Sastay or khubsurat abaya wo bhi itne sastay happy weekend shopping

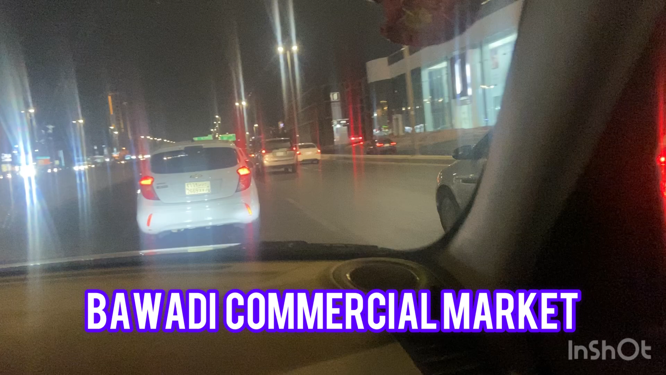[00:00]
Everything is okay and I am showing you this area. This area is a basic area. There are many branded shops here.
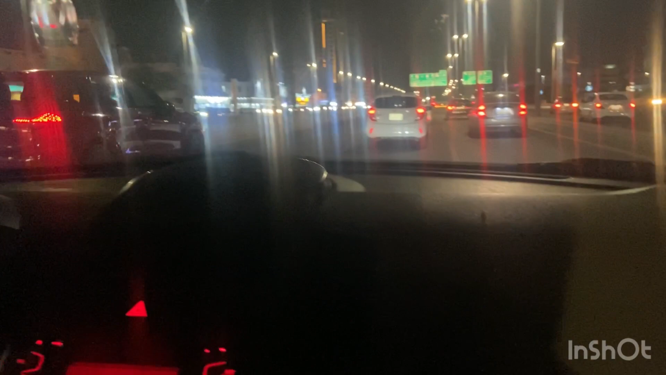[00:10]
There is a home center. This is a center point. This is a home center. This is a center point. You will get the buy market here. There are maxis etc. There will be a variety of shops here. There are 5 real shops here. This is a basic area. This area is a very good shop. It is called Bawadi.